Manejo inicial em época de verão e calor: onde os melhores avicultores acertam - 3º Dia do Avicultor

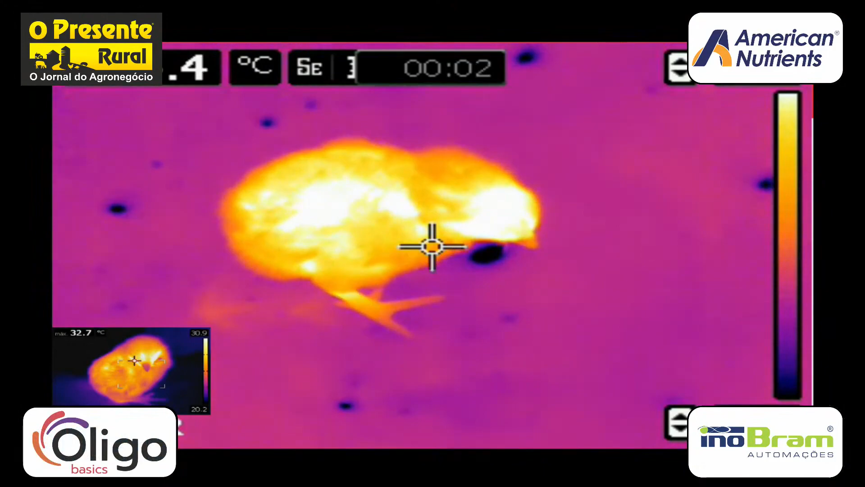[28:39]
Está vendo aqui, ele troca realmente a temperatura com a cama via patinha.
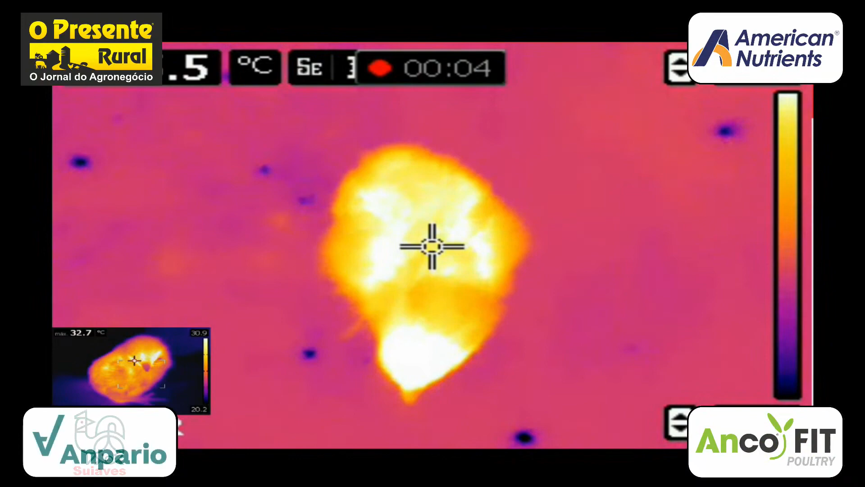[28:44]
On screen: max 32.7°C
Isso é bem interessante, bem importante. E nós não conseguimos fazer isso aqui, tá?
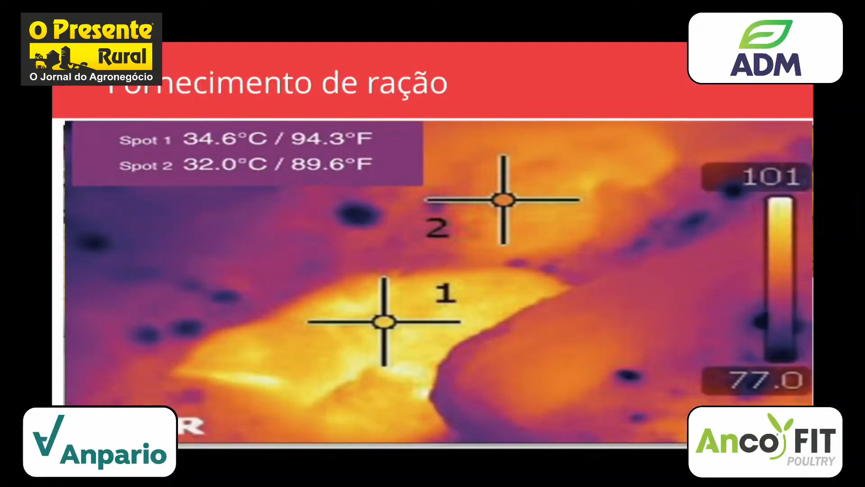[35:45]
Porque esse cara precisa comer e quando ele come, aqui uma foto termográfica que mostra o pentime número um e o pentime número dois.
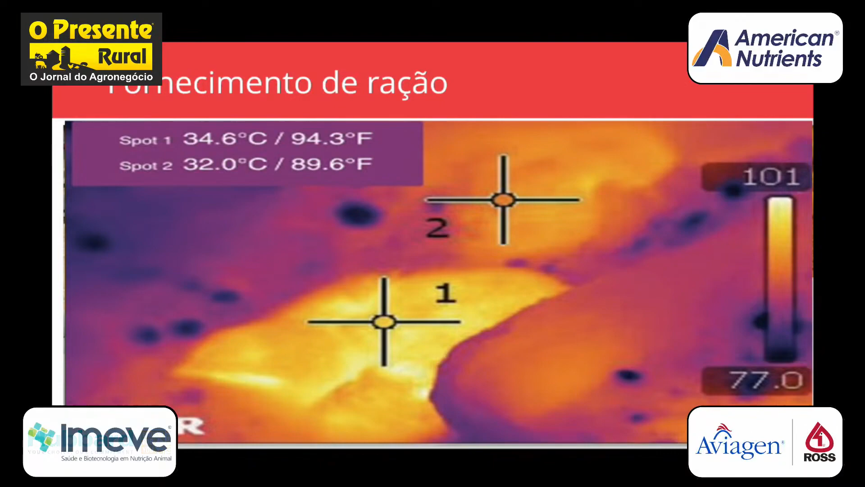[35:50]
Isso aqui é calor endógeno. Quando come, produz calor, pessoal.
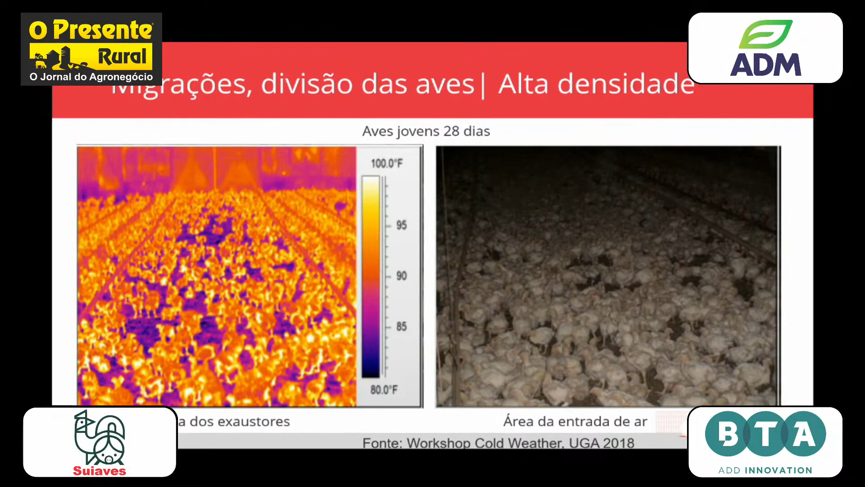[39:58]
On screen: scale top 100.0°F, scale bottom 80.0°F
olha como tem mais áreas sem frango, e essas áreas mais frias. E olha aqui, a diferença.
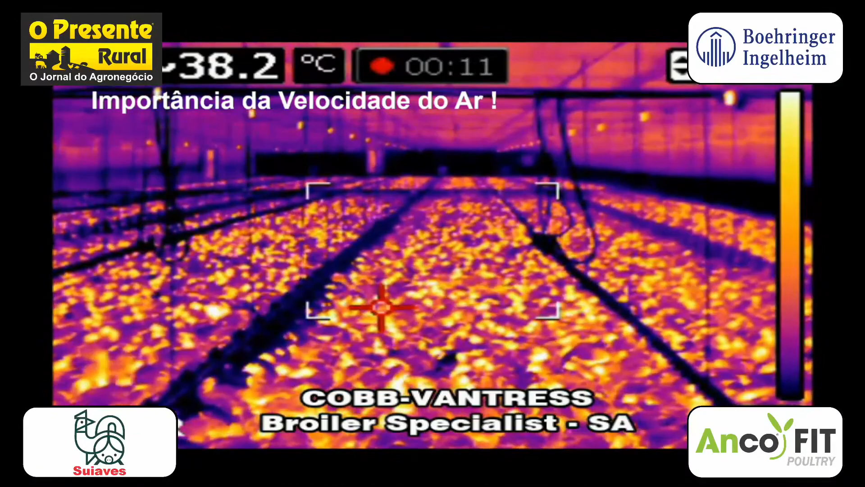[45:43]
quente, muitos pontos de 36 graus, agora a gente vai, a câmera está configurada para buscar sempre o ponto mais quente,
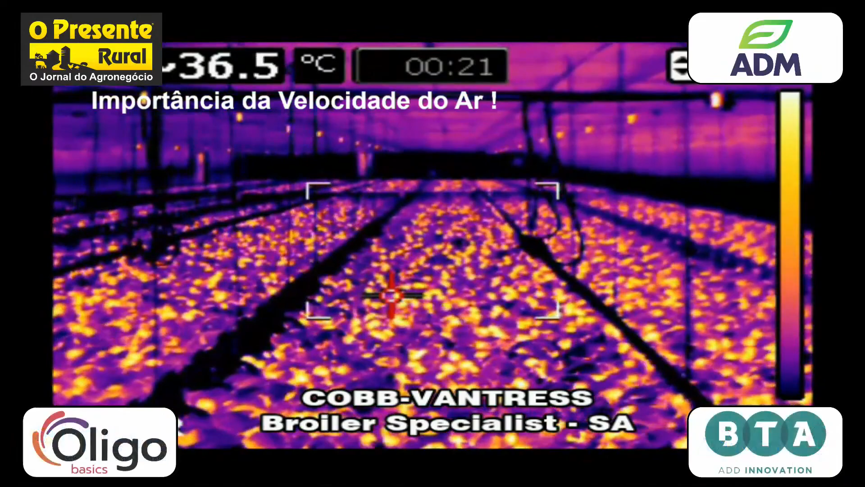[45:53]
olha como o galpão vai ficando roxo, azulado, esse é o benefício da velocidade do ar, é o calor latente que eu estou tirando
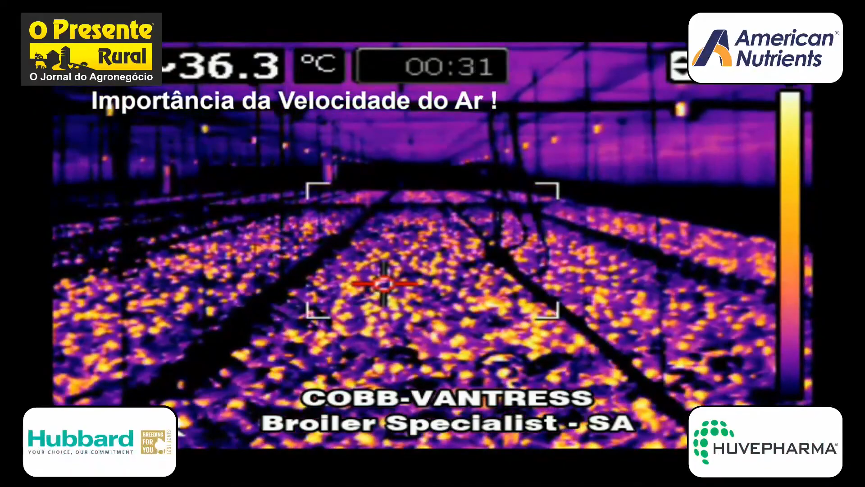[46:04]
e esse cara nessa fase, depois dos 21 dias,
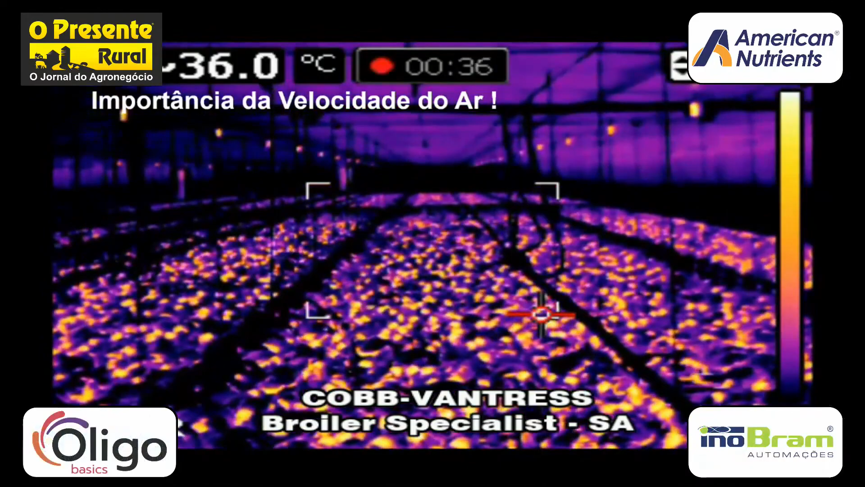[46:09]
a maior eficiência que ele tem para fazer a sua dissipação de calor é isso aqui,
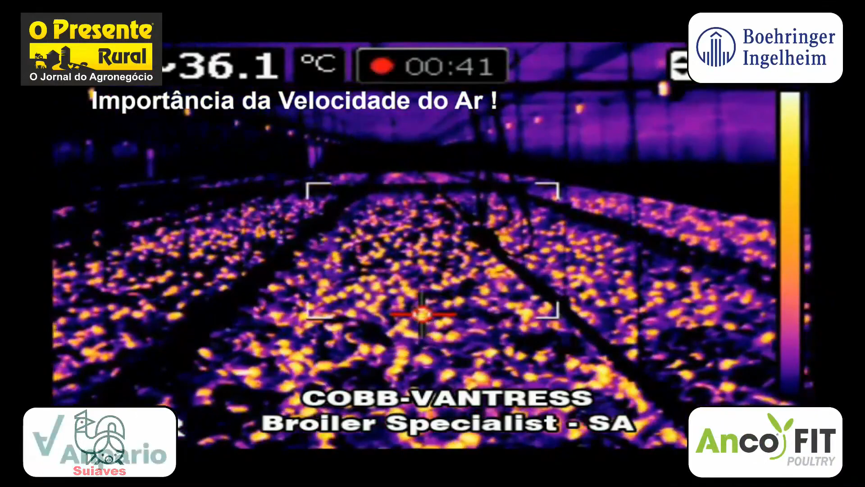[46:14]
pessoal, é a respiração, é 60% da eficiência do perder calor,